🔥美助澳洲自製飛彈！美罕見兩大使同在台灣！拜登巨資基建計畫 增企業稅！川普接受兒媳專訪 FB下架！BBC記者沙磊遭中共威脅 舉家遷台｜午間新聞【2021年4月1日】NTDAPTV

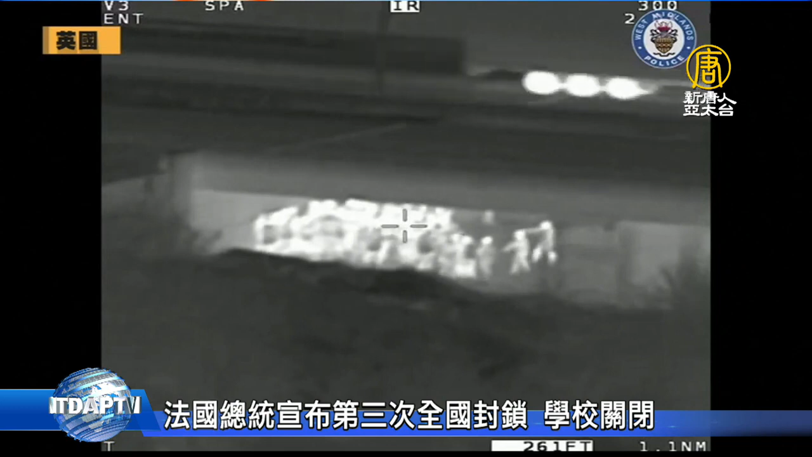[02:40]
过无人机的热成像摄像机发现约30人在高速公路桥下聚会并通
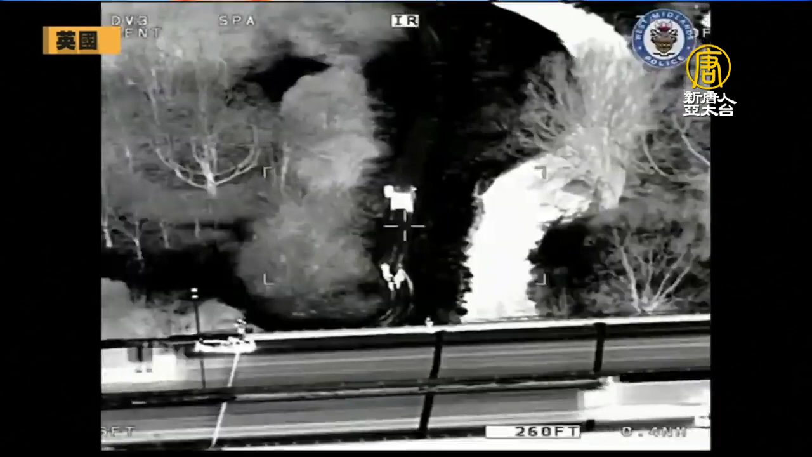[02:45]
过直升机照射灯将人群驱散其中22人因违反防疫管制非法集会被处以罚款